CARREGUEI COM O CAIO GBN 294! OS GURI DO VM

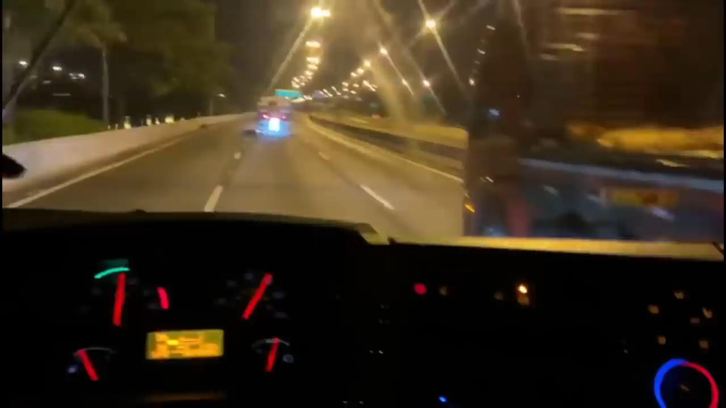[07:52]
Tá bem doidão, cara. Tá botando pra acelerar. Aqui é marginal, cara. Tem só radarzinho de 60, seu doido. Aí é doido, moço. Aí é doido. Aí é doido, moço. Aí é doido.
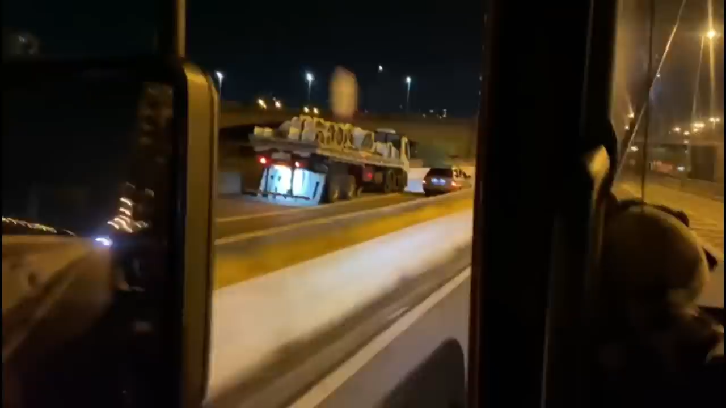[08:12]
Tá botando pra foder mesmo, moço.
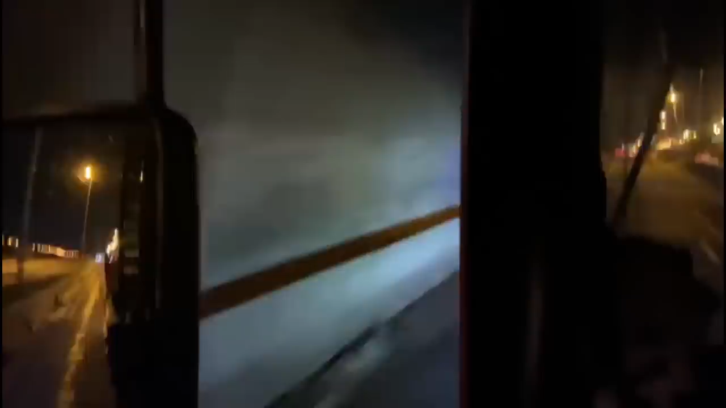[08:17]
Tá botando aí na canhota, moço.